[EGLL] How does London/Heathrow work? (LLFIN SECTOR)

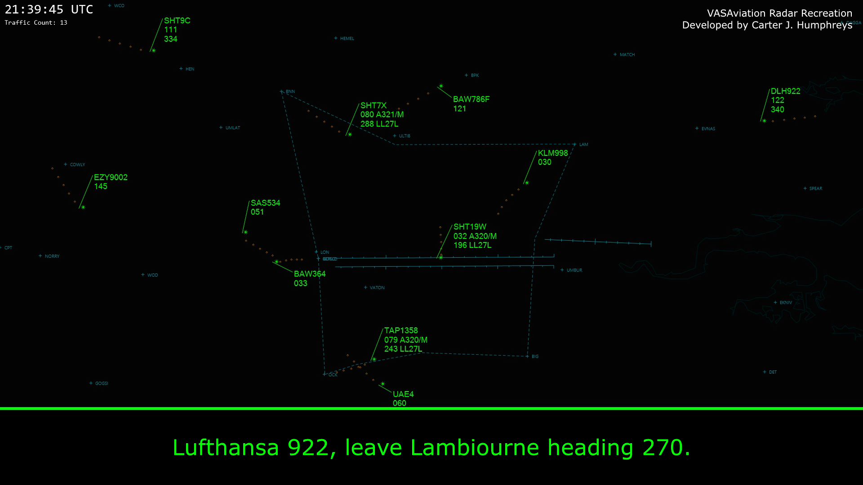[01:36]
922, leave Lambert heading 270 Report 21358, descent right in 4000 feet,
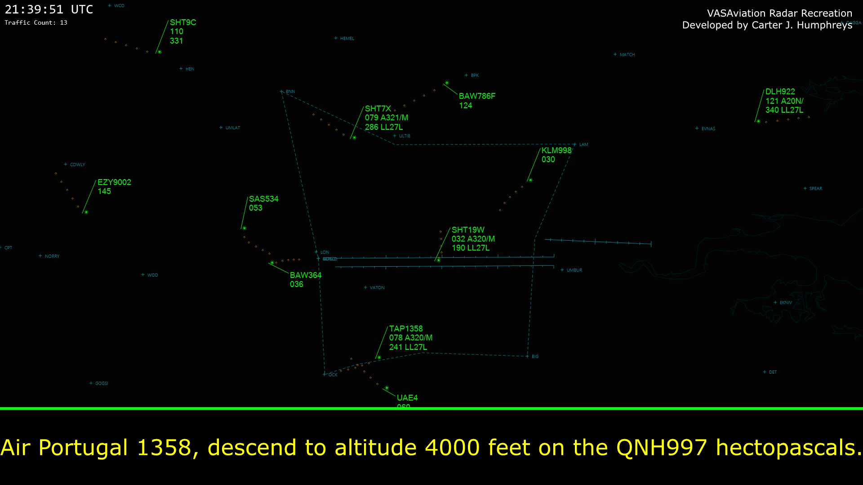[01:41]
on the QNH 9907, head fast go 104000 feet, on the QNH 9907,
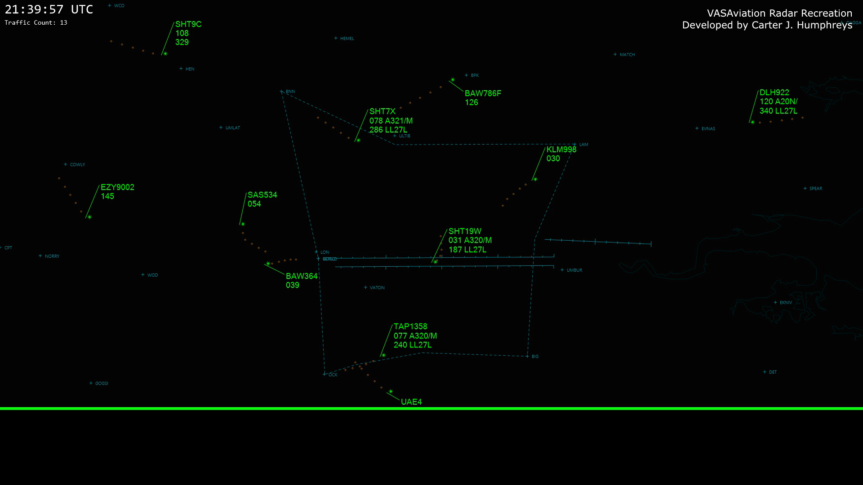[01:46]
report 1358 Shuttle 7x-ray, descent right in 4000 feet, QNH 9907, head fast go 104000 feet,
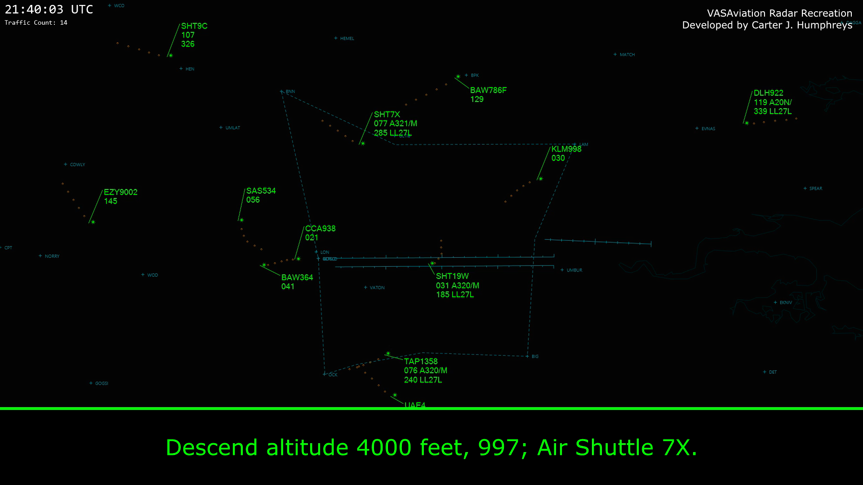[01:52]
997, shuttle 7x-ray Director, good evening, shuttle 9CH, A320 with Quebec,
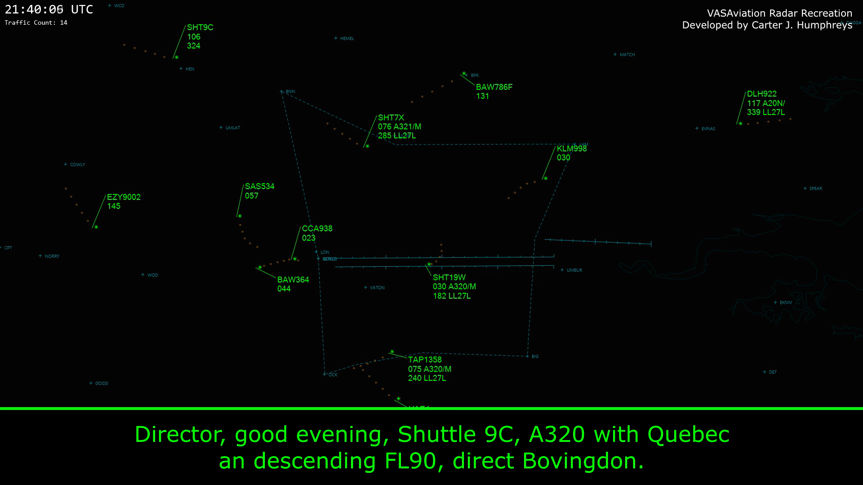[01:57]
under 7590, direct moving up Uh, sorry, can you just confirm that again, there's uh, someone on the frequency
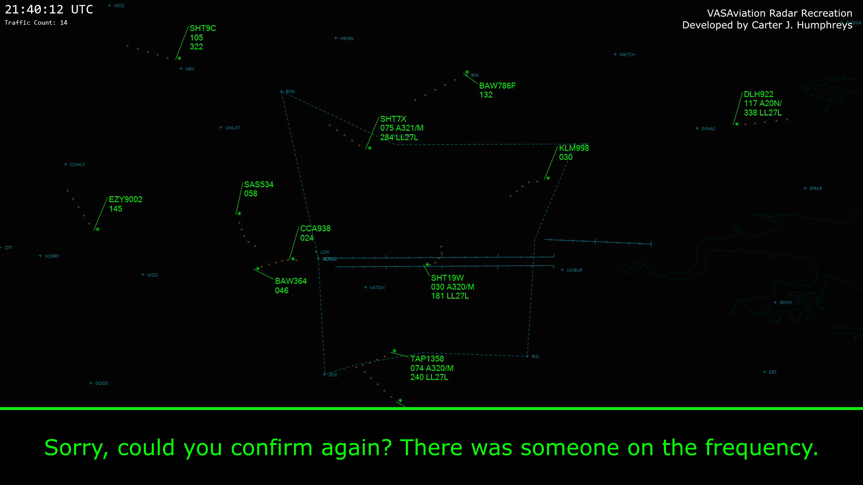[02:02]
Shuttle 1 on the Whiskey, descend on the glide, no speed, and contact tower, 118505 Uh,
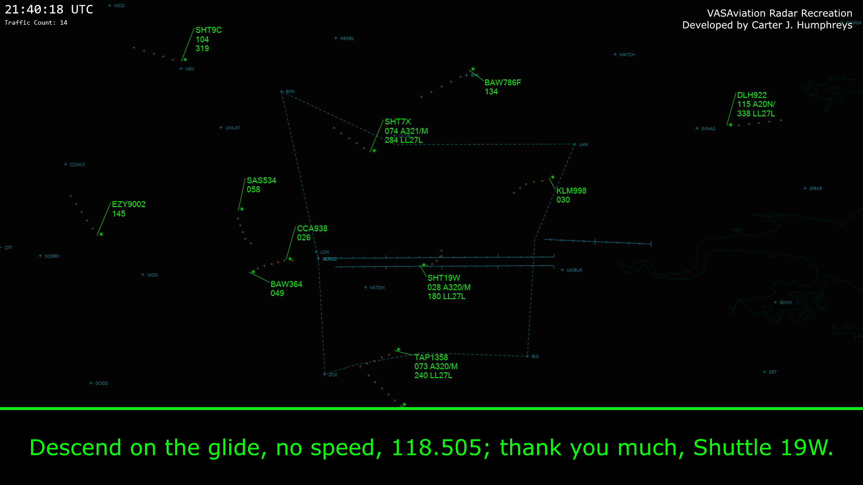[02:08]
10 on the glide, no speed, 118505, thank you very much, shuttle 1 on the Whiskey Drive to hello,
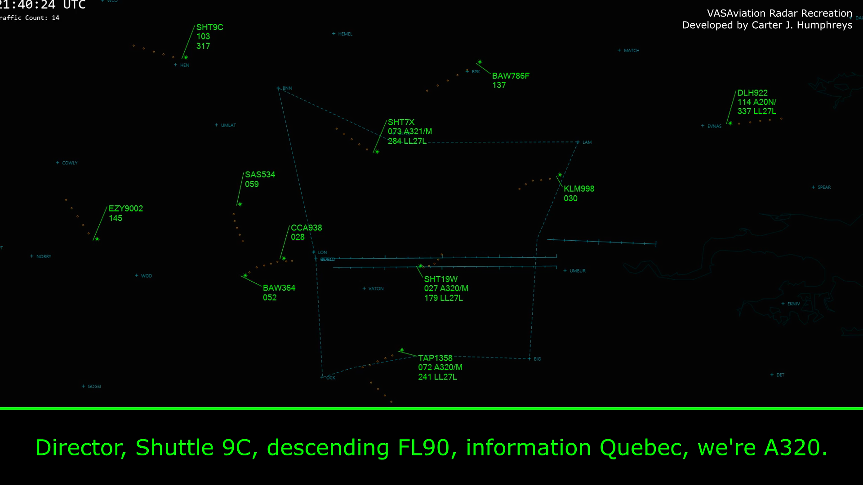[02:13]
shuttle 9CH, it's standing for flight level 90, information, Quebec, we're at 320